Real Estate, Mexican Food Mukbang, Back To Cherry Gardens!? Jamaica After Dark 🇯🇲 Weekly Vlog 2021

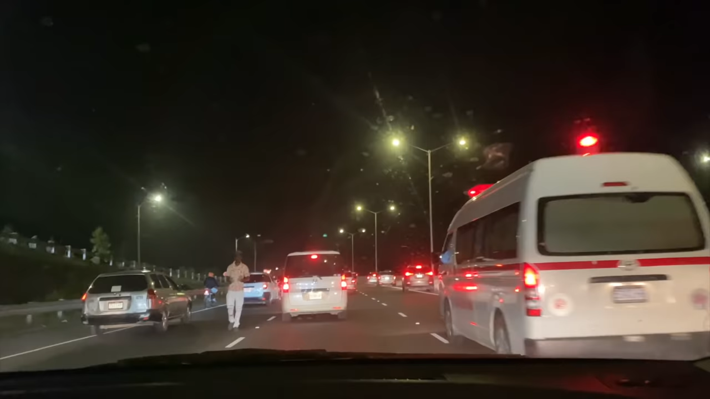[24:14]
Free traffic. Watch the traffic. Whoa. Like,
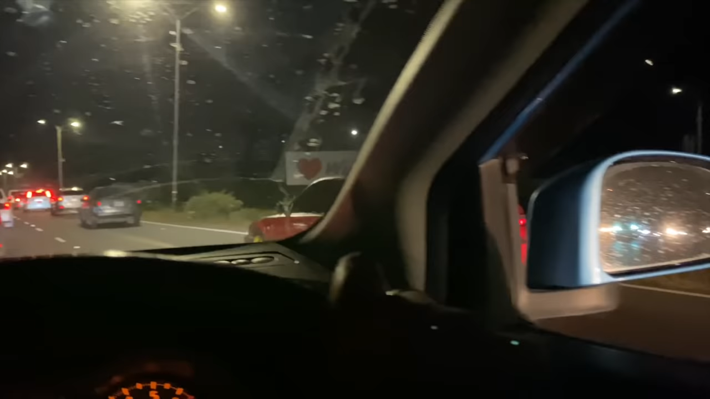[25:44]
That color scheme looks really nice. I actually really like it. I like the rims. I like how the rims is lime green.